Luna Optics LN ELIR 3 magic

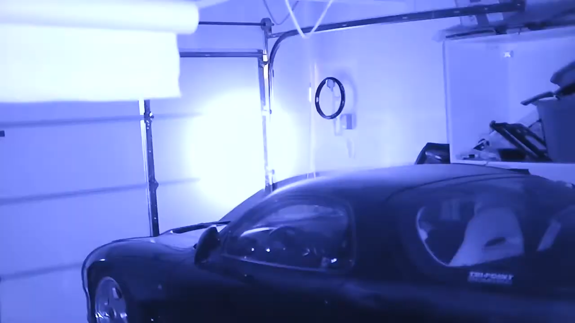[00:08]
So here is the mod light head, right? It's infrared.
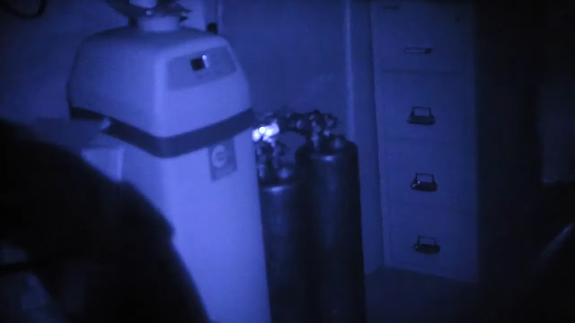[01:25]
infrared filter. It's blocking out everything.
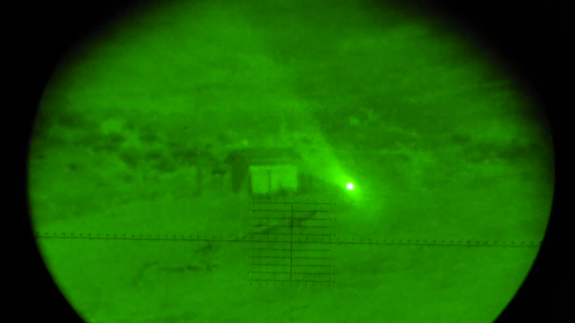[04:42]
But I don't know if the housing is flexing or what's going on. You can zero up. I don't have any tools with me.
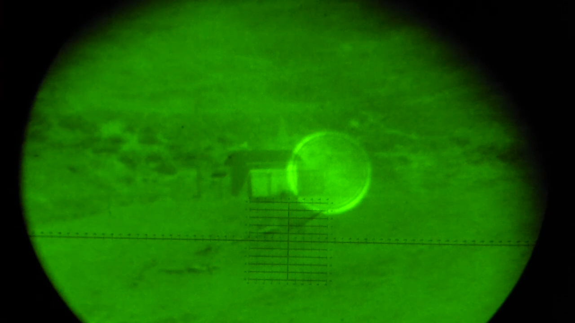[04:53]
I'll just move this blind scope over. Okay. We are looking at the building. Full moon.